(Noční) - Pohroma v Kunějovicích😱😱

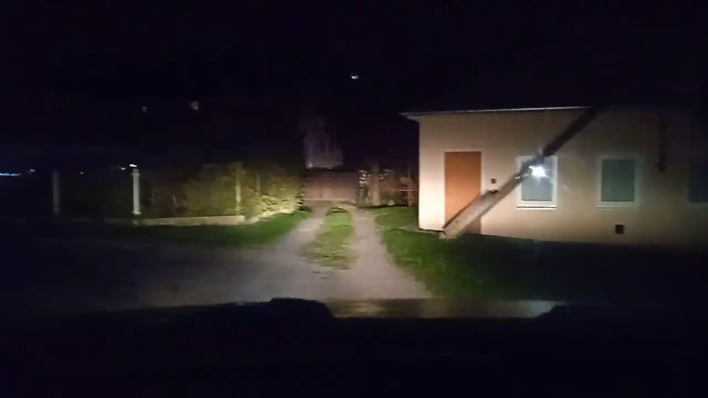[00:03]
Když jsme se vraceli z nemocnice, tak u nejcích bylo veselo. My jsme ještě nevěděli, že by takhle veselo. Jako jsme přišli a byl povolený telegrafní sloup.